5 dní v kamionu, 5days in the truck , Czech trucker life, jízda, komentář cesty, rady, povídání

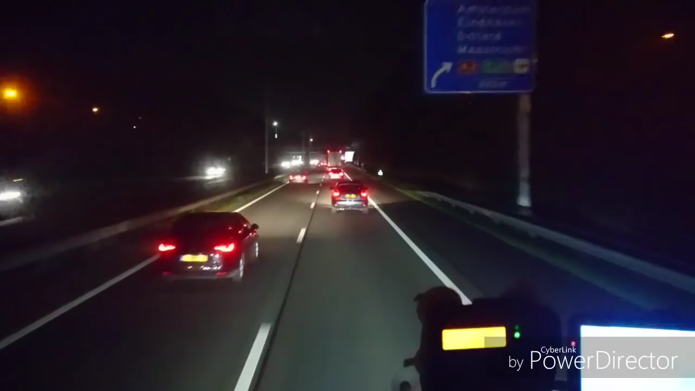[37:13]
No, tak uvidíme. Uvidíme, jak to pojede, kam dojedeme. Tak, přijíždíme teďka na 1.60, jsme v Německu. Když se to tady ukazuje štauna, ta 1.60, ale já bych chtěl tak první parking a zaparkovat, zastavit. No, tak uvidíme, bude to masakr, v té Německu je půl 8.00 večer.
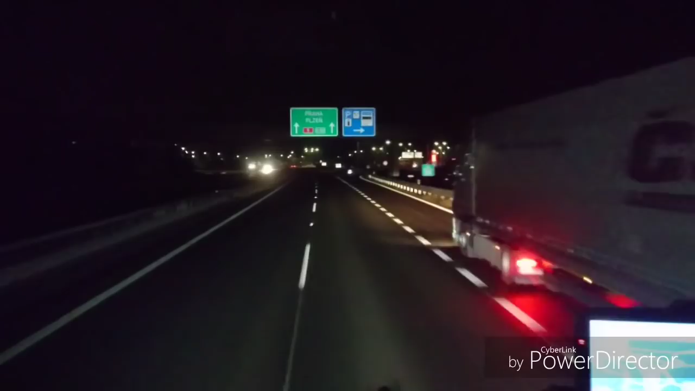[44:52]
Tak, teď jsme přejeli do České republiky. Takže už jsme doma. Nebo skoro doma. No, chtěl bych to dotáhnout na Rokycany. Mám hodinu 20 jízdy. Tak doufám, že to dám. Stojí tam i patňaz na Rokycanech. Tak doufám, že to klapne a že to dojedu.